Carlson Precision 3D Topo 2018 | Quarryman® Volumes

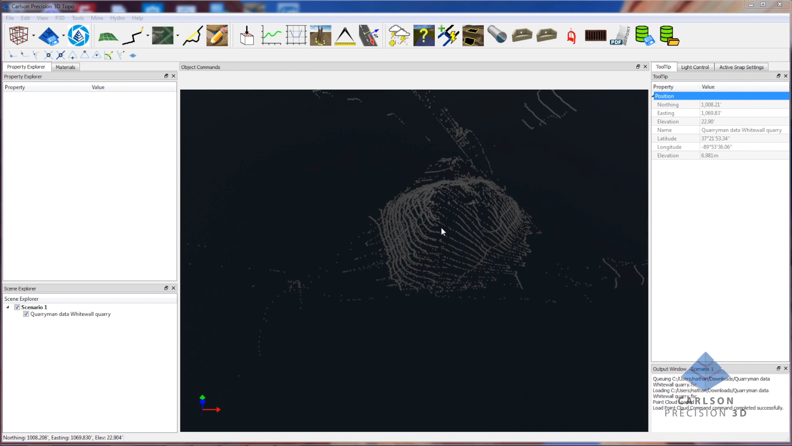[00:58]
I'll zoom in here and put this into contour and elevation
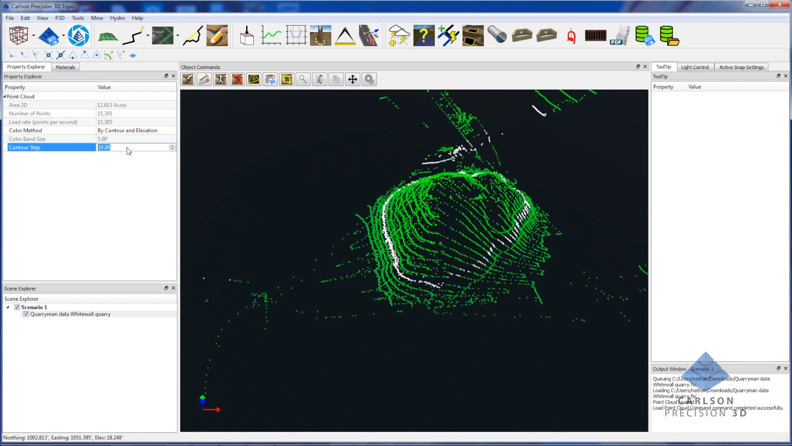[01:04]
showing one foot contours.
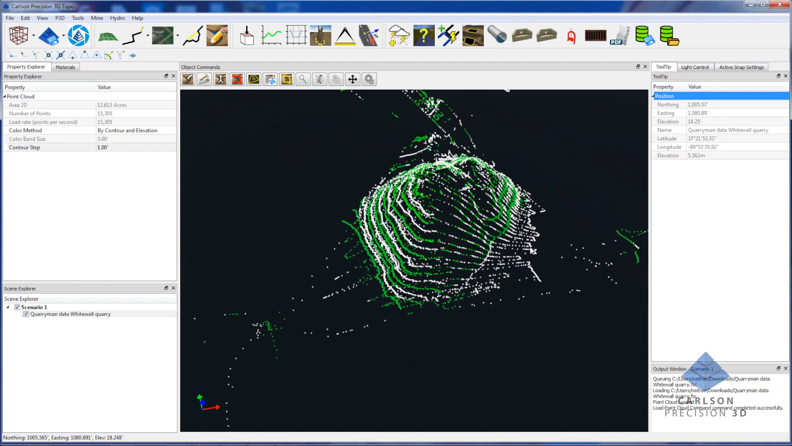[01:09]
This will just help me identify the bottom, the daylight line of this pile a little bit easier.
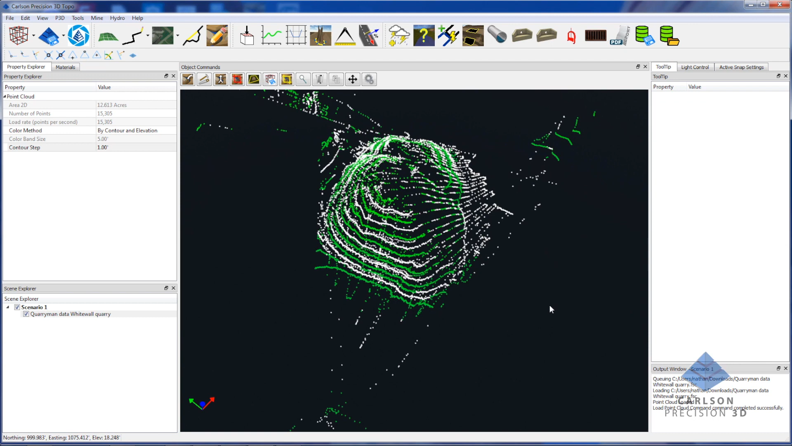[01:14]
And so now I'm just going to simply draw a polyline right around
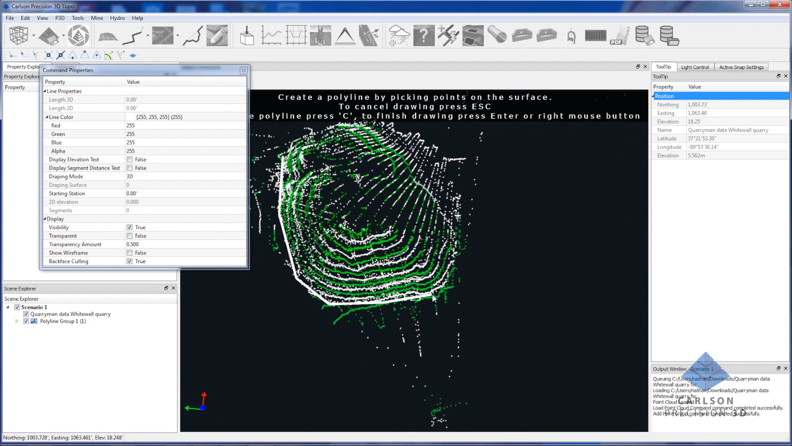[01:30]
this daylight line using the contours as a guide. I can also turn on my elevation text and that will kind of give me an idea
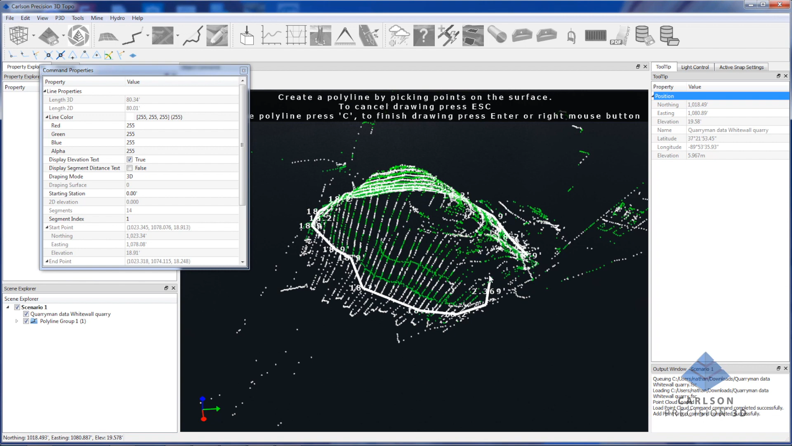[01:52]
of the fact that I'm picking very similar elevations and then C to close. So roll up here a little bit and turn this off and we can see 18.2, 18.9, 18.2, 18.2. So we're right around the very bottom of this fellow.
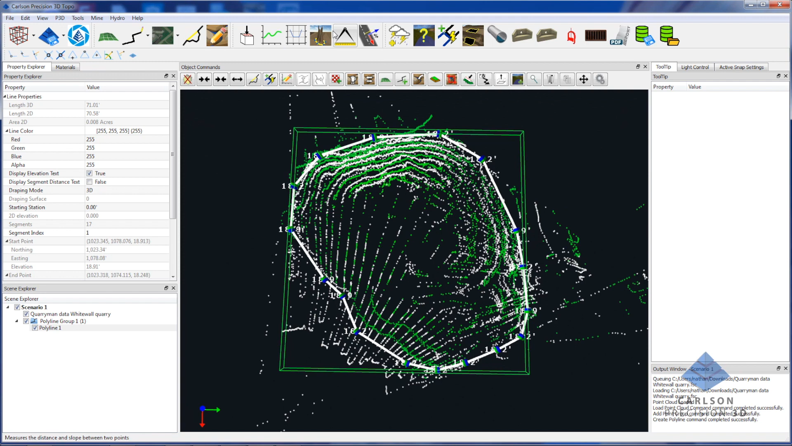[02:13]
Now we'll just simply execute our new calculate volumes command.
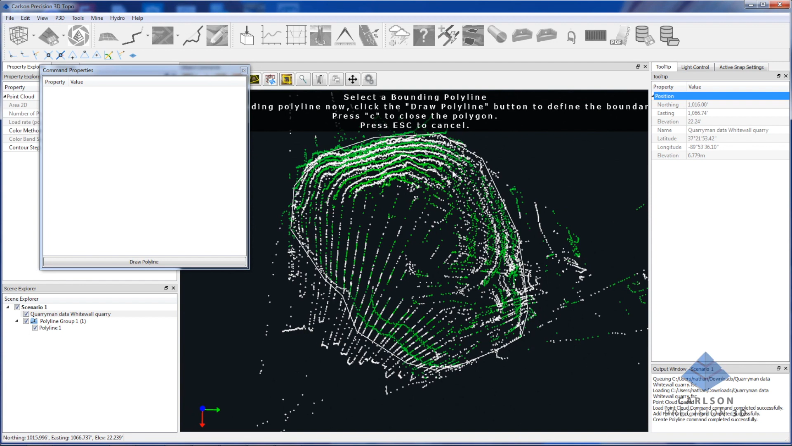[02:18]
We'll select the point cloud and then we'll select the polyline with the right mouse crossing.
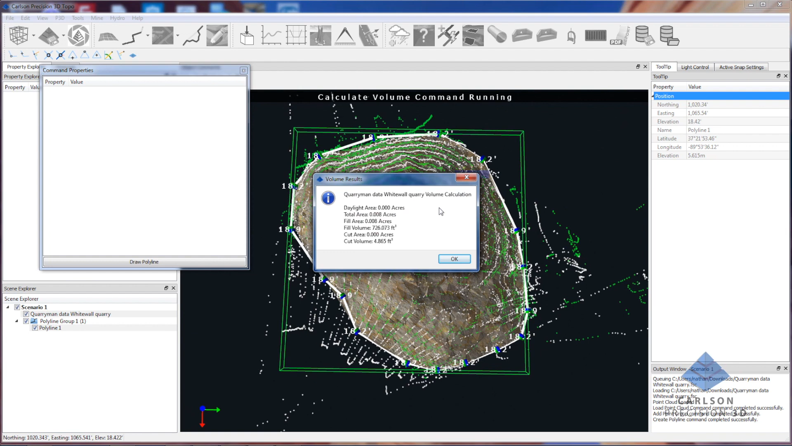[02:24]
And here we get our report, the fill area is 726 cubic feet. Now that data is also put out down here where I can select it and copy it, including the name.
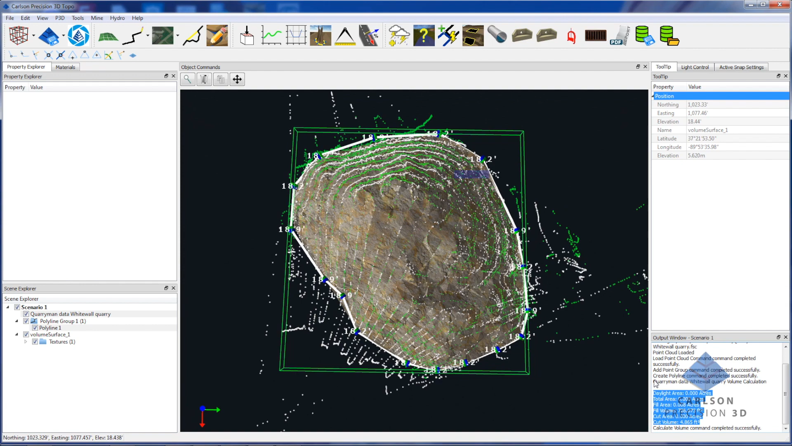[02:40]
So I'm going to copy that.
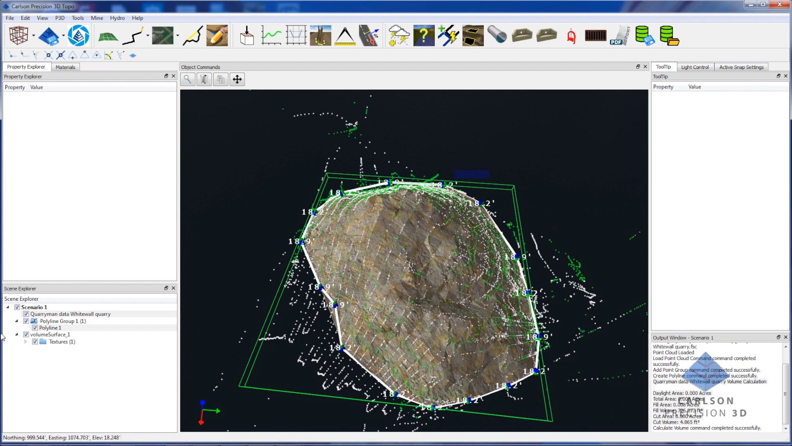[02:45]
Now you can see that we also created a volume surface. So if I highlight this surface, you can see that it has an approximate fill volume. Now this is a little bit different. It's a slightly different technique that's used, but it's within, in this case, it's within two to four percent of any of the other calculations. This data is stored persistently in the scene file.